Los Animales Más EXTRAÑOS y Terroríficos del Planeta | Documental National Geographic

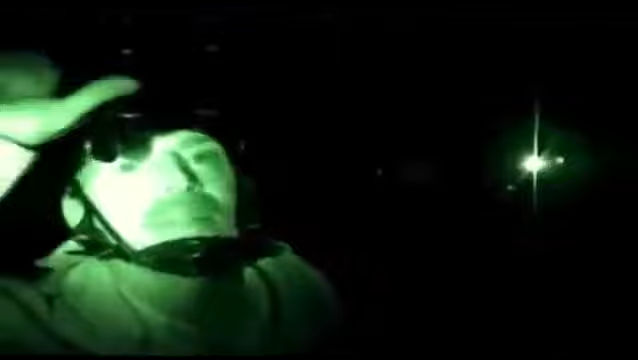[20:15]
Con los anteojos de visión nocturna podemos verlas a ellas, pero ellas no nos pueden ver a nosotros.
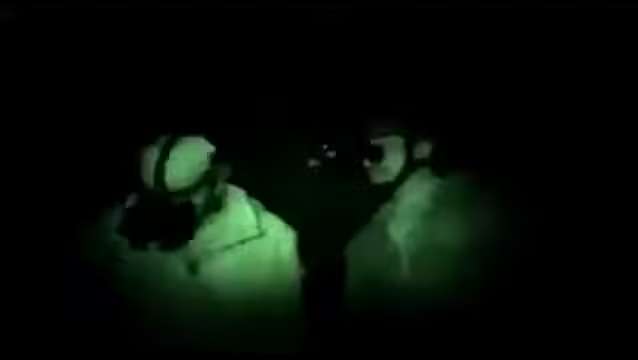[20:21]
Tendremos que sentarnos y quedarnos callados.
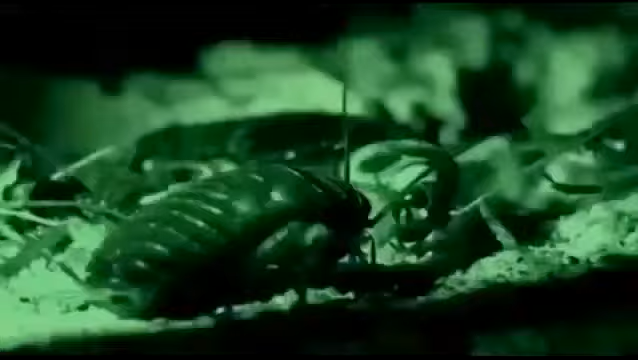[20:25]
Las cucarachas son increíblemente sensibles al sonido.
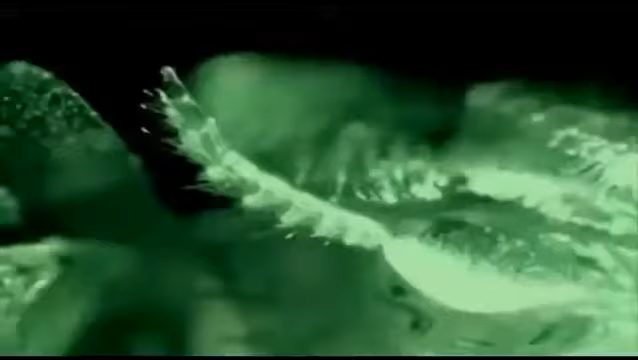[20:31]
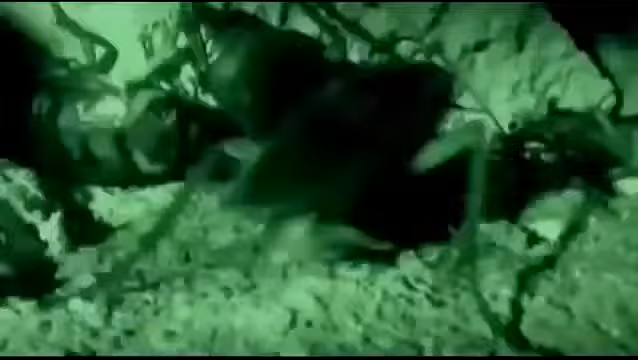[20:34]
Tienen unos pelos diminutos sobre el dorso muy sensibles a las vibraciones. Con frecuencia se encuentran en grandes números en lugares oscuros y ocultos como estos.
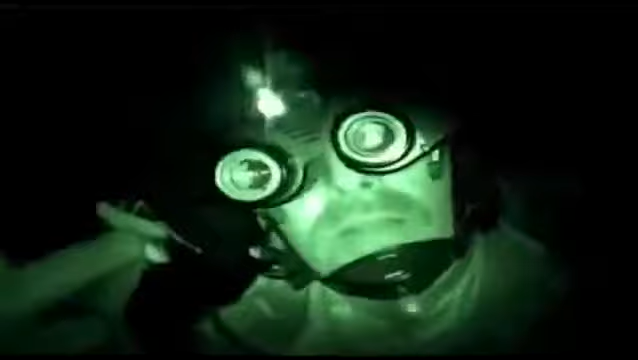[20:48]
Las cucarachas tienen una relación muy especial con unas bacterias que viven en sus intestinos.